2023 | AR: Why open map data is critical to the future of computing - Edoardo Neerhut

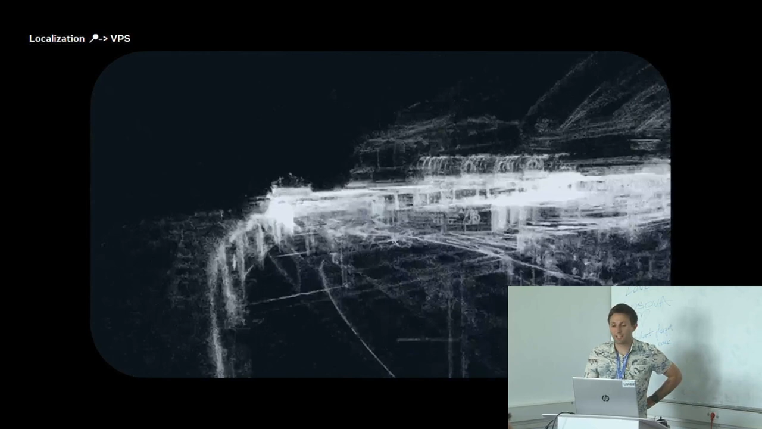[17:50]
glasses collect data and with those glasses you can build a 3d representation of this
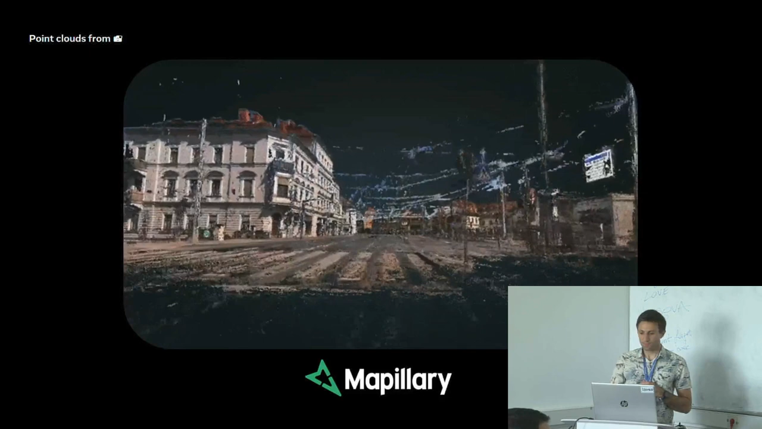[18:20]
so vps um where we're kind of looking at it through the lens of
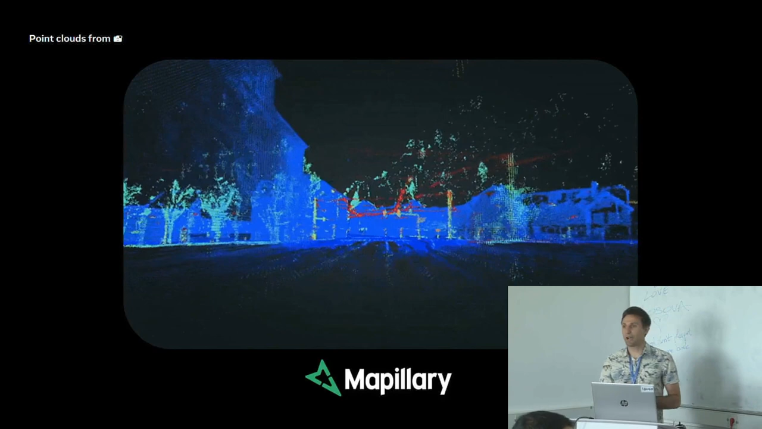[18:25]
maplory which is a street level imagery platform people upload photos using 360
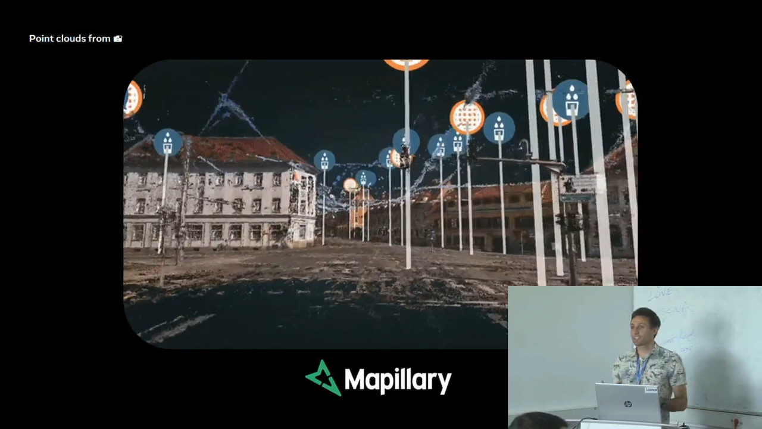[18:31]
cameras and smartphones and every image that's uploaded we process it to create this
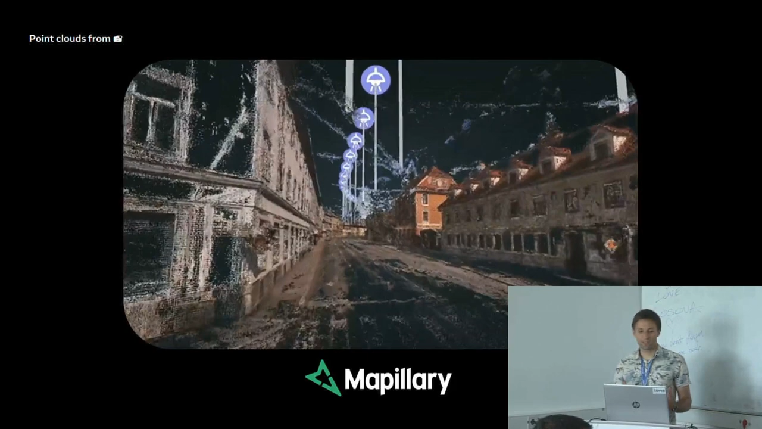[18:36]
point cloud and we position objects that are interesting for for mapping like traffic
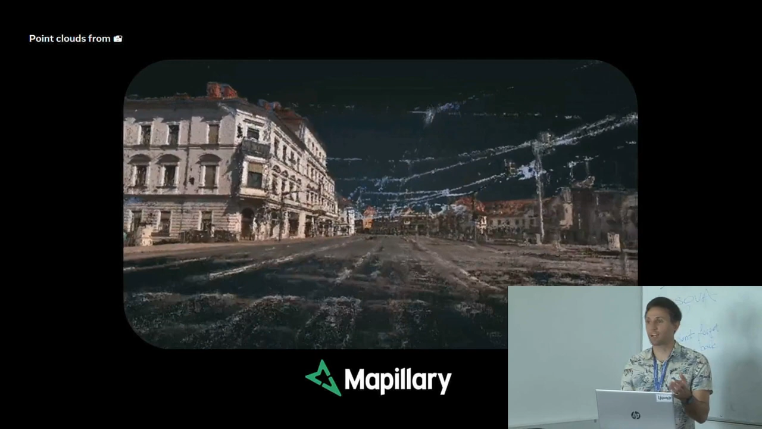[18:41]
signs and bicycle parking and sidewalks but the underlying point cloud itself is really interesting so like even today i had someone come up and he was asking like the meta team can
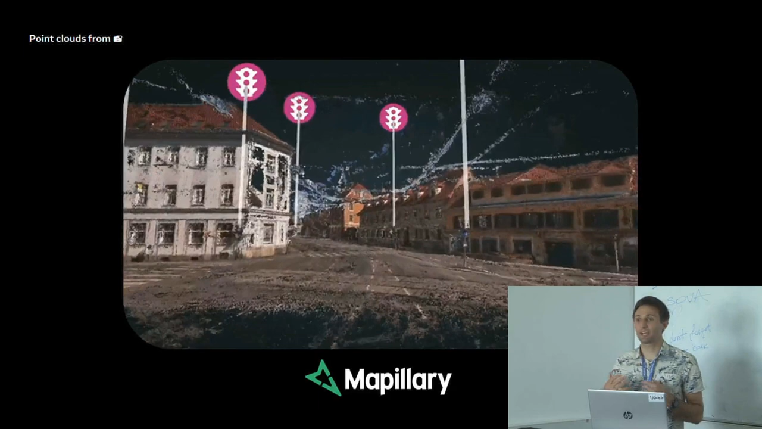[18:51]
i create vps using maplory data well through the api he can download point clouds and start to build experiences in the app that he's building to be able to localize in a
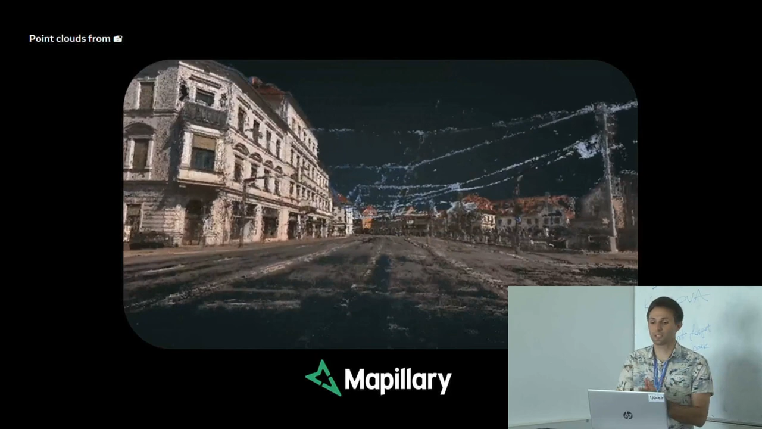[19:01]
particular area and so the more 360 imagery we have the more like high quality imagery we have the